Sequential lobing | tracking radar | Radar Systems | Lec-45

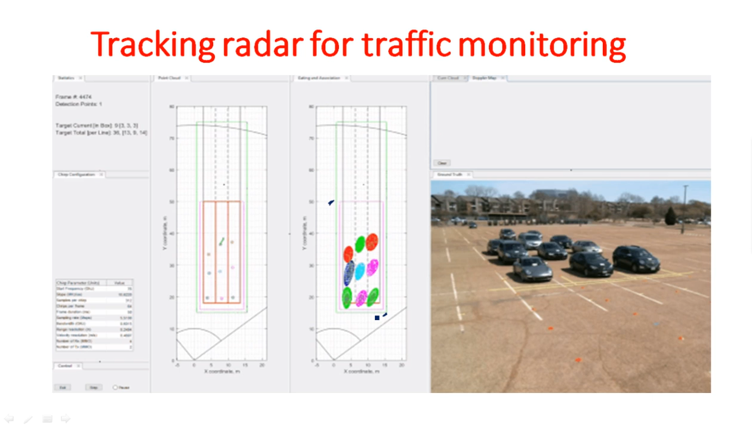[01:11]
shows the count and graph related to that particular car this is the way how we are using tracking radar in the traffic signals or traffic monitoring applications now coming to the